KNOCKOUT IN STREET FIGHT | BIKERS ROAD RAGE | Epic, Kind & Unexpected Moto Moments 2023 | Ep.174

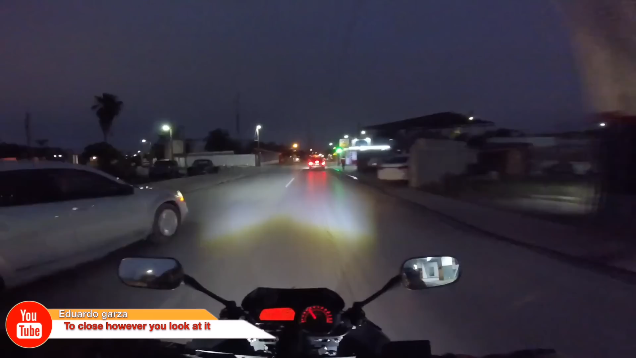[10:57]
He was right beside him when he started changing lanes. We definitely need to do much better if we want to keep everyone in traffic safe.